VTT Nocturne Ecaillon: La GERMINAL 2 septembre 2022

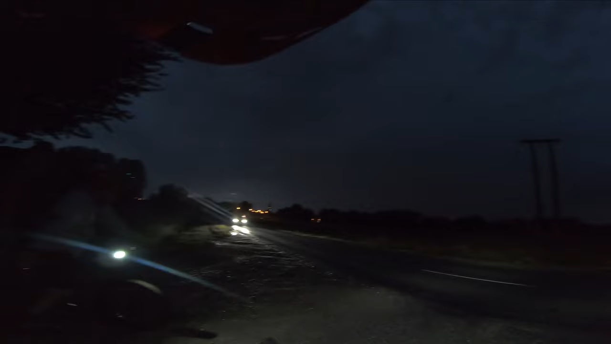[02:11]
Ah il a de la boue sur mon truc. Là j'ai pas bu non plus.
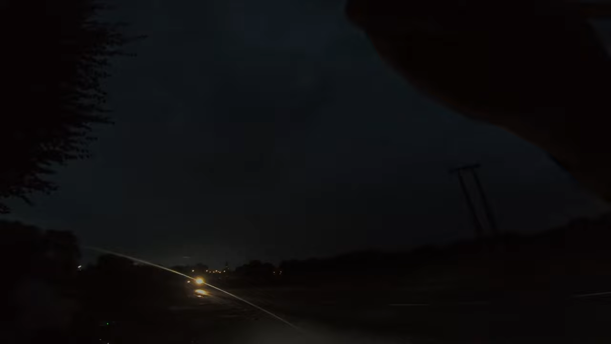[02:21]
Bah, c'est bizarre, ils sont secs ces pavés là.
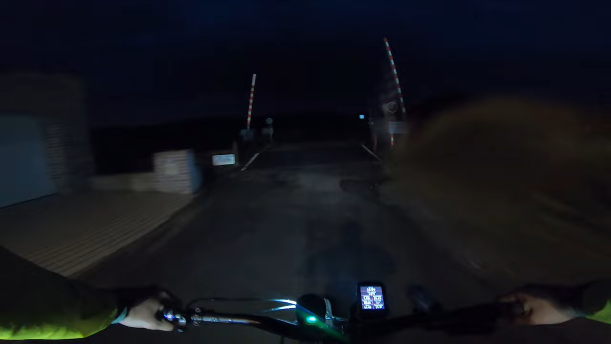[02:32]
Bon, ça doit être tout droit alors.
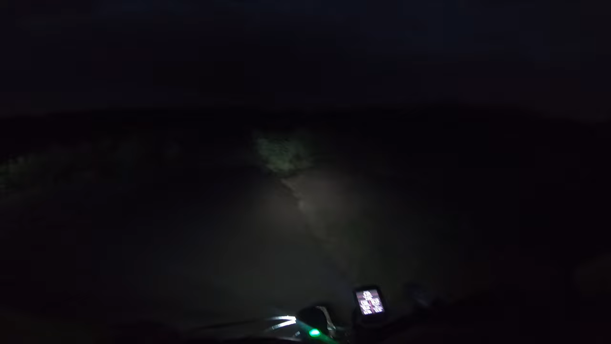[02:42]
Ouais, il y a une flèche là.
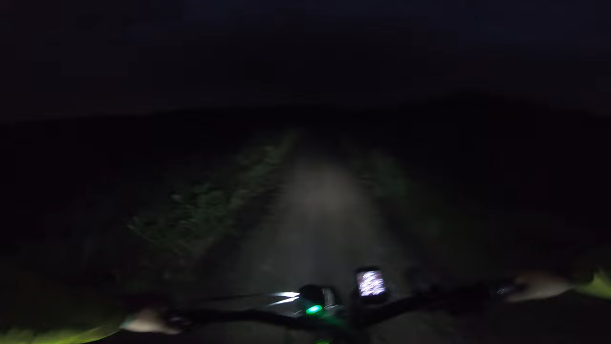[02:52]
Tant que ça poutine pas, ça va. C'est un hérisson. Attends, je le filme. Elle trace, hein.
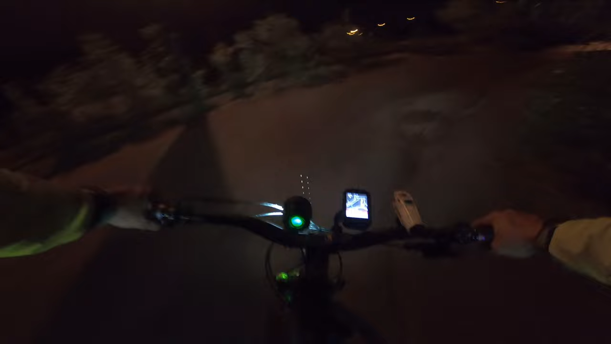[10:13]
Ça passe crème. C'est bon. Petit peu de bitume. J'ai envie de monter.
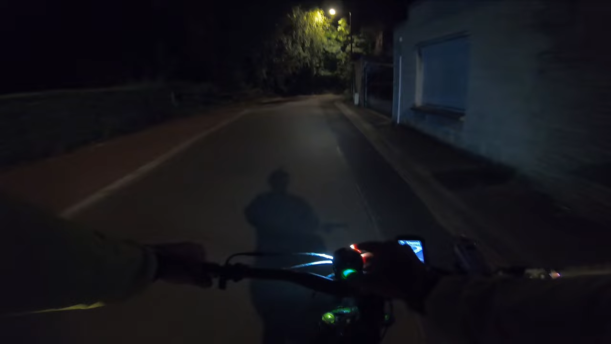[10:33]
Droite. Bon, il commence à pleuvoir un peu plus fort là.